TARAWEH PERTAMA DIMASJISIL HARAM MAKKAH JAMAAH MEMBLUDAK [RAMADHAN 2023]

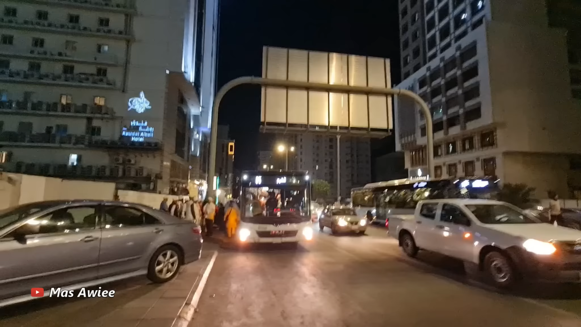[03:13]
Mulai macet ya, ini sudah biasa ya, karena apa, pada dasarnya
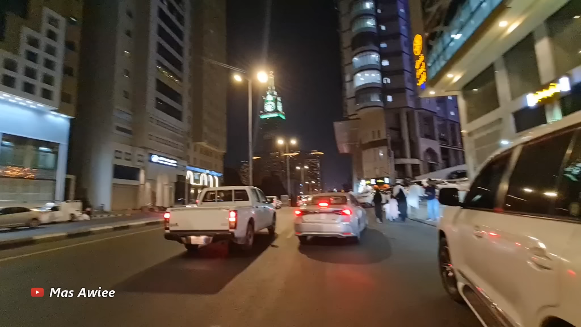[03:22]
mayoritas mukimin atau penduduk Mekah sholatnya kepingin sholat terawih di Masjidil Haram ya. Dan alhamdulillah puasa tahun ini berbeda ya, yang berbeda ini masih dalam suasana musim dingin, alhamdulillah rabbil alamin.